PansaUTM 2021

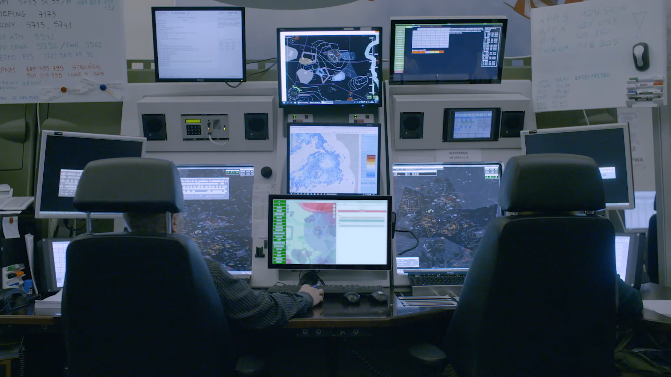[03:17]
A planned flight is displayed on the panel of air traffic controller. When the operational situation allows the UAV flight, air traffic controller informs the drone operator,